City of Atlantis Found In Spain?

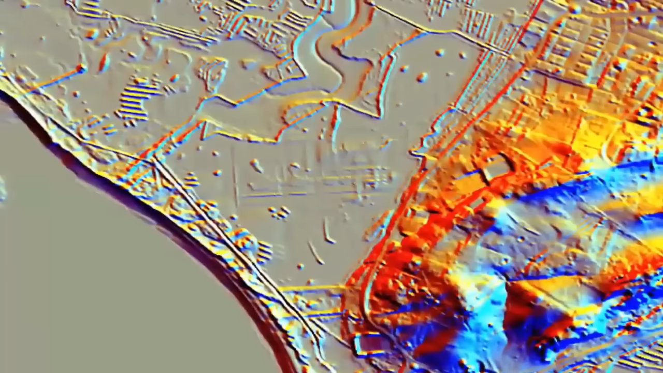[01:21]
Something we feel was most probably intelligently managed farmlands prior to the Great Deluge, which eventually drowned this entire mega-metropolis.
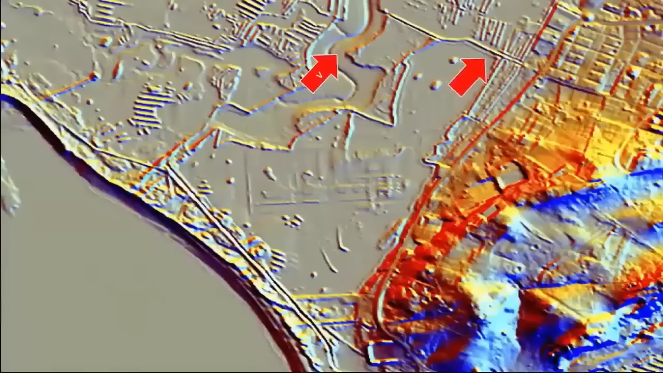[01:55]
they pinpointed an area in which to scan.
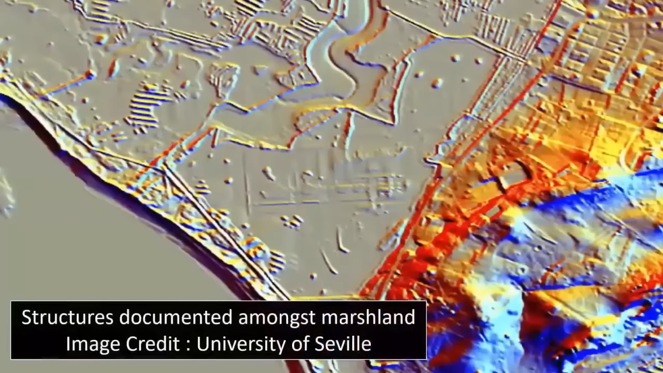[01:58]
Yet, interestingly, after said discoveries of the structures, they quickly and simply delimited the entire area,
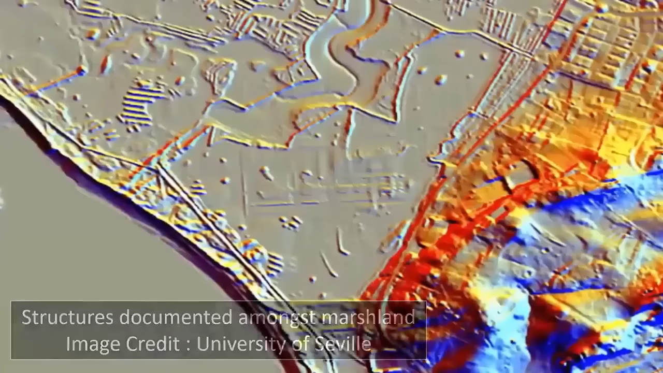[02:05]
without any further field study or investigation whatsoever. Could this rapid delimitation of the area, in regards to the LIDAR scanning,